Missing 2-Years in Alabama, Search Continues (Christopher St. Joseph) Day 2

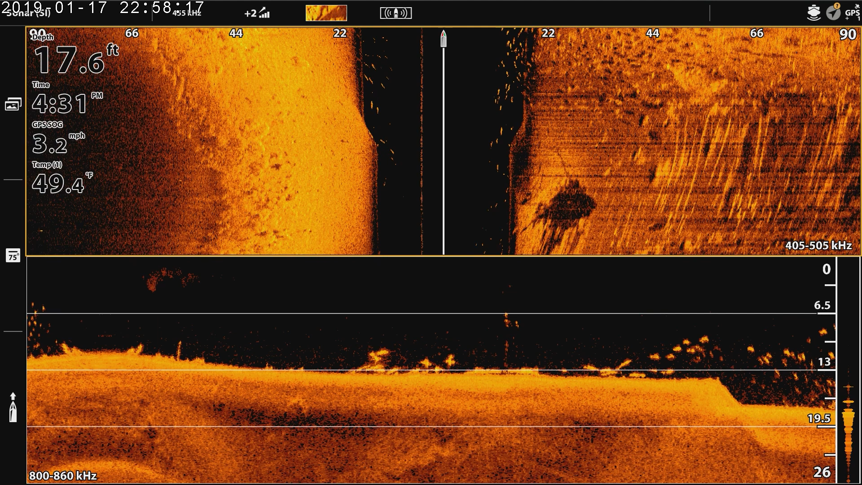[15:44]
On screen: depth 17.6 ft, water 49.4°F, speed 3.2 mph
it's hard to say it might maybe we could be
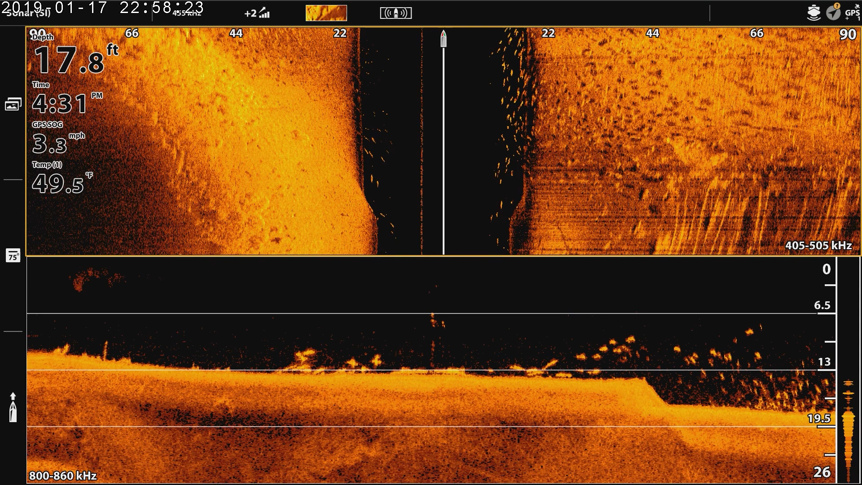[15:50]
On screen: depth 17.8 ft, water 49.5°F, speed 3.3 mph
a car going you know that way yeah yeah i think i'm gonna have to if it is a car
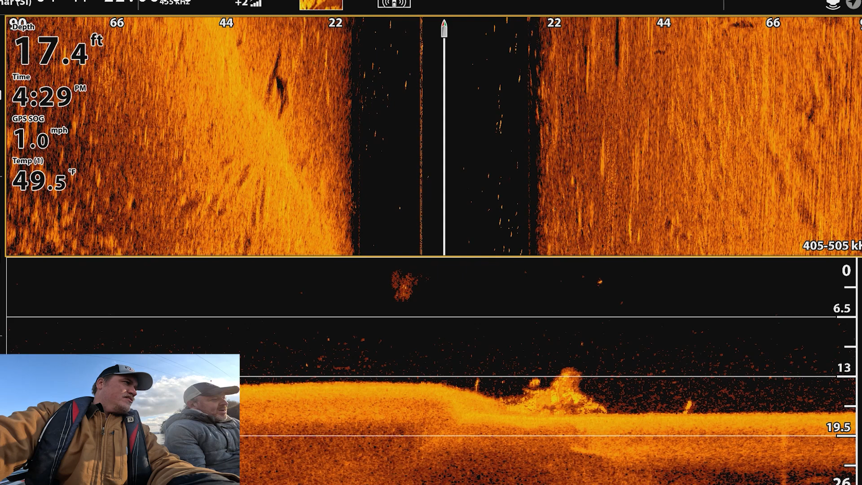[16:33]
On screen: depth 17.4 ft, water 49.5°F, speed 1.0 mph
what do you think yeah i don't know let's back up it might be a stump kind of looks more like a stump now it looks like a car now but you were going really slow to me it looks more like a stump but i guess it depends with the stretch that that looks like it's like you see the ball
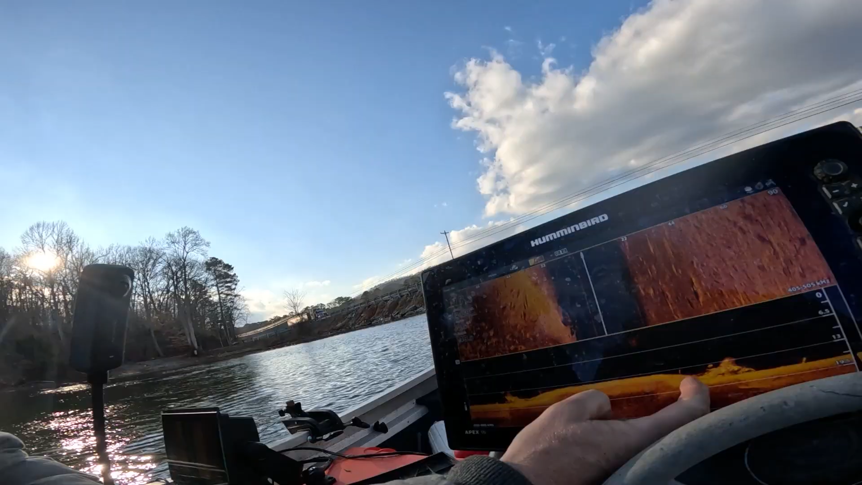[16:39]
like a root ball yeah definitely
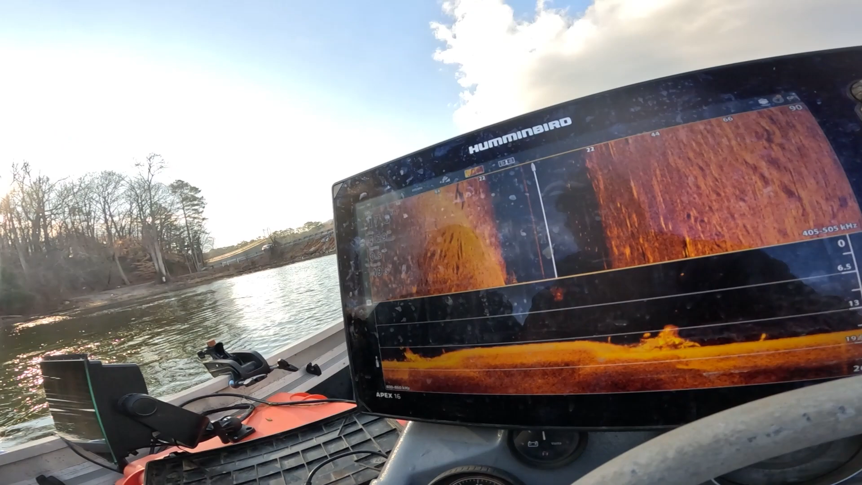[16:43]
don't think that's hard after looking at yours it does look like that looks like a big stump yours
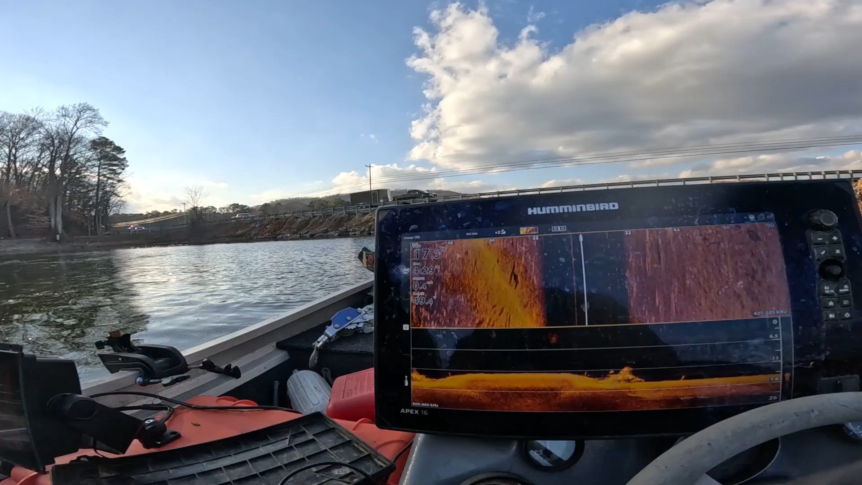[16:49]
kind of looks like a car well that's all stretched out because we're going really yeah the stretching does
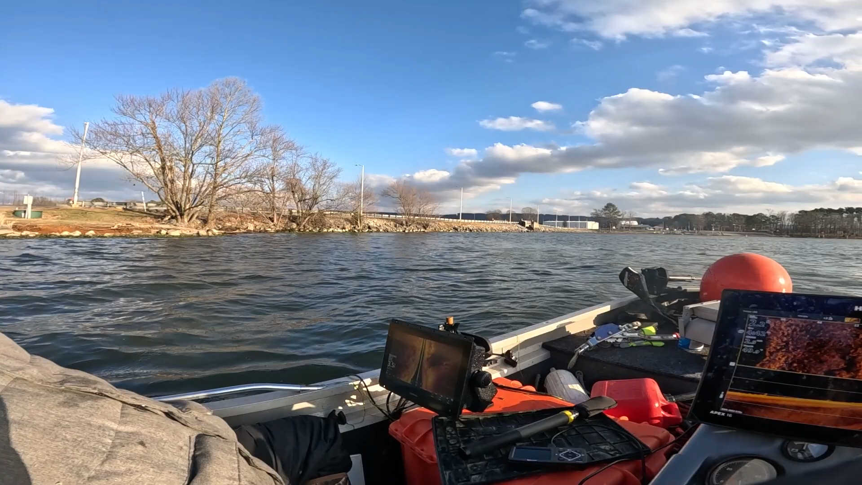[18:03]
definitely could have went down that boat ramp yeah we'll check the boat ramp there's our yeah look at all this road that's a lot of crap in the water we haven't thought anything yet what
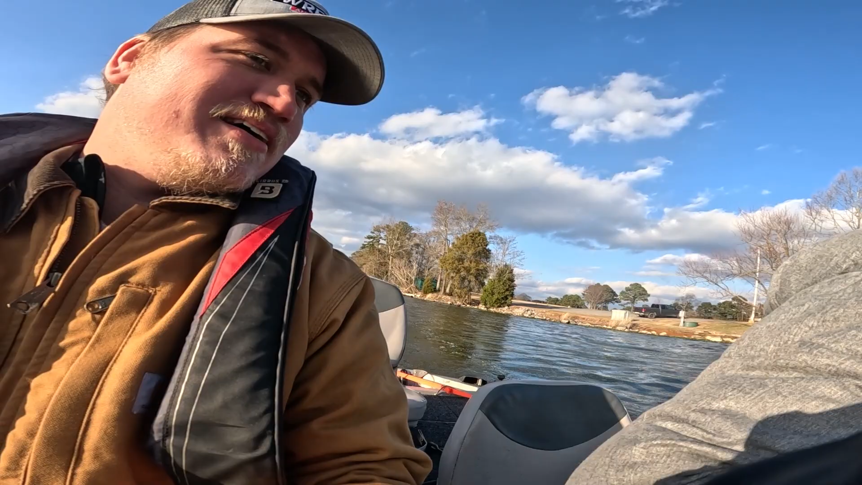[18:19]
dragon
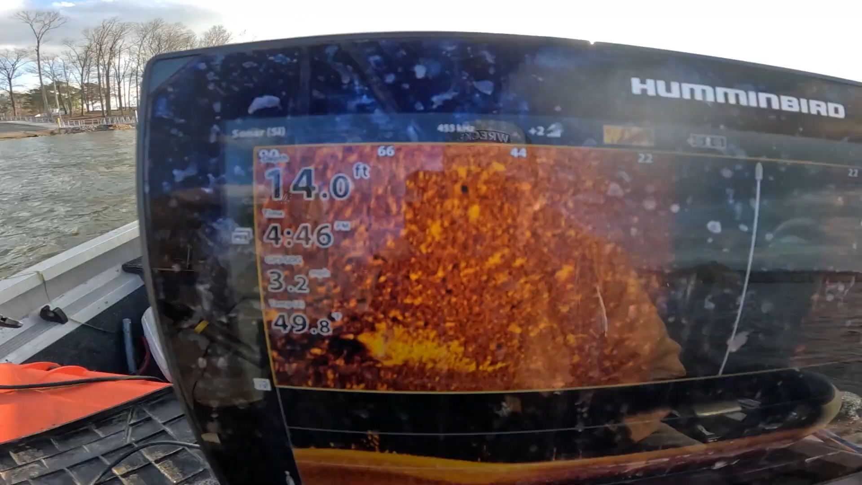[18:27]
On screen: depth 14.0 ft, speed 3.2 mph
man it goes 14 feet i mean it's definitely deep enough i don't see any cars this is a big old
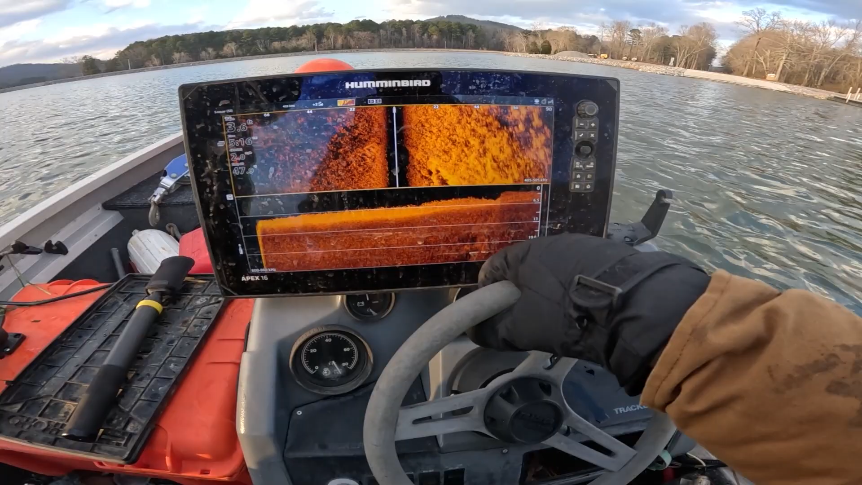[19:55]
two feet well exactly what i expected you know we